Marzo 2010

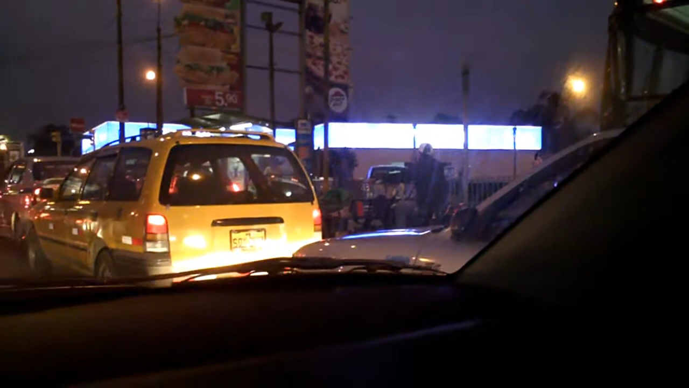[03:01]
En el mismo lugar, creo que me he vuelto a encontrar con el mismo triciclero que el mes pasado, creo que es el mismo, no sé.